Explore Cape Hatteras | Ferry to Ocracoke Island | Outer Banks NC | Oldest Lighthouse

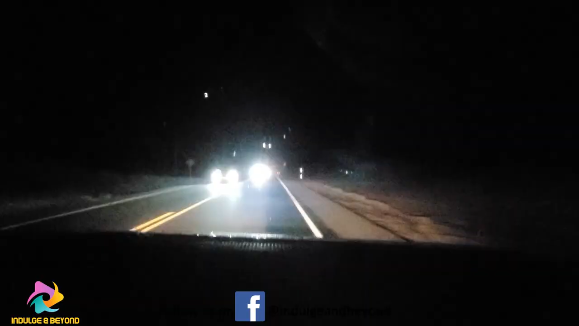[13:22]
We are going back from Heteras to Hill Devil Hills. You know, this road in the morning, you saw the water comes. It's low land. So now with the high tide, the water even comes on the road. With the water on the road, it comes from the bay, left hand side and from that Atlantic coast and from the right side. It's just water.